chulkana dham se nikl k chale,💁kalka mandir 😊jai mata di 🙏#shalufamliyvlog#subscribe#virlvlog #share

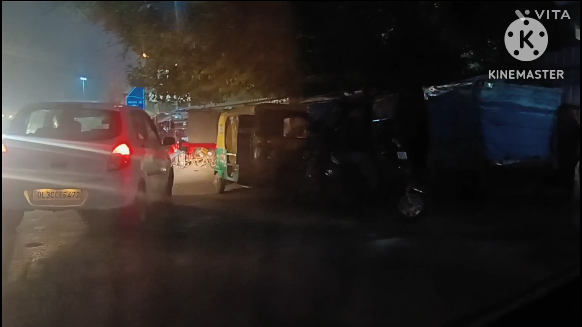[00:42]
सो गैस फाइनली हम मंदिर में एंटर करने वाले हैं मतलब यहां से अभी अंदर घुसेंगे और फिर गाड़ी लगा रेंगे